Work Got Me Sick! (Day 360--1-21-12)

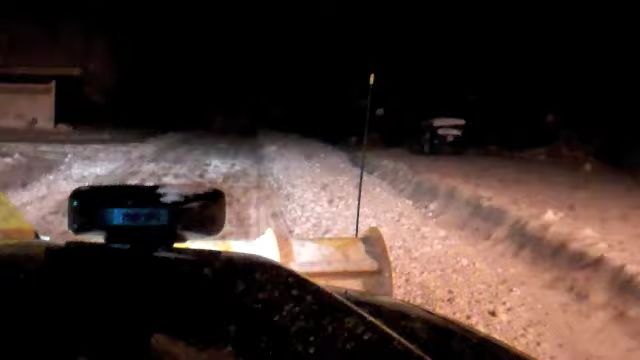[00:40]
So as you can see, there's a lot of snow. Let's watch Matt plow it.